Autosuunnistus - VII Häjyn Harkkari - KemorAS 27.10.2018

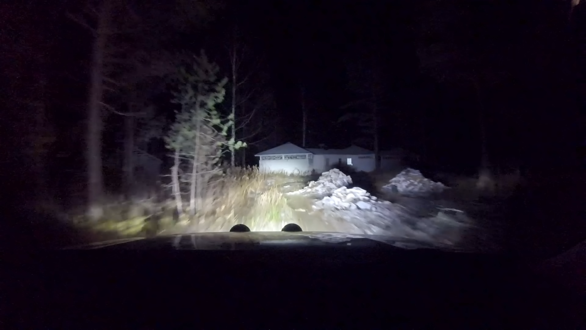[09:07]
Joo, talon reunaa ja aivan tonne talohon kiinni. Joo, ja sitten niin ei sieltäkään pääse. Ja niin vielä eteenpäin, siinä on vaihtopiste, hetki, ihan siitä lämmitystolppien läpi.